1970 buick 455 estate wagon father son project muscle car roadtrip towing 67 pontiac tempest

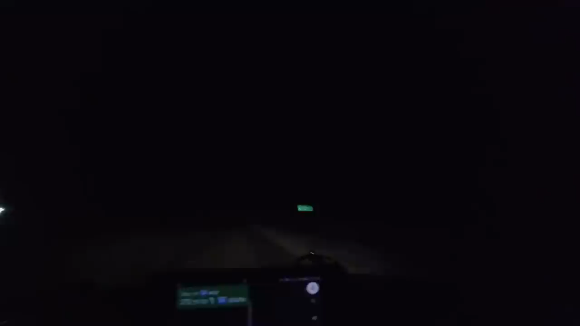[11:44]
can't really see it on the camera, but it's pretty much a blizzard. Not quite the beginnings of one, at least in the valley. I have an overpass to go through, and hopefully that's not closed. Well, as in hopefully it's clear. If it's closed because it's not clear, then I'll just wait it out, I guess. So close.
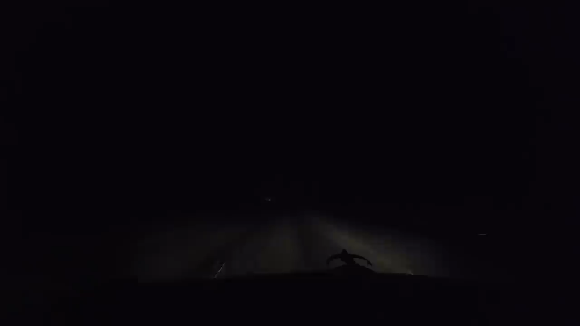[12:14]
I only got 277 miles to go, at least at this part of the trip.